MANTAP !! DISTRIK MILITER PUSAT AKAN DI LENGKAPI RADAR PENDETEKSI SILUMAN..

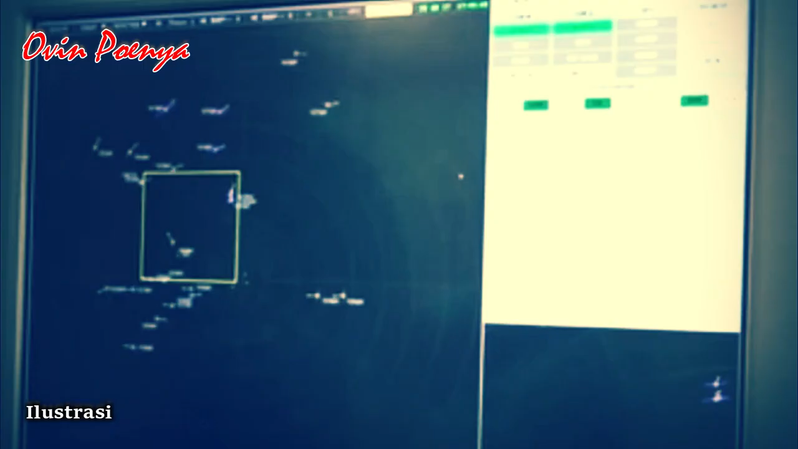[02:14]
perusahaan yang membuat radar ini radar Nebo-M memiliki jangkauan hingga 600 km dan dapat mendeteksi target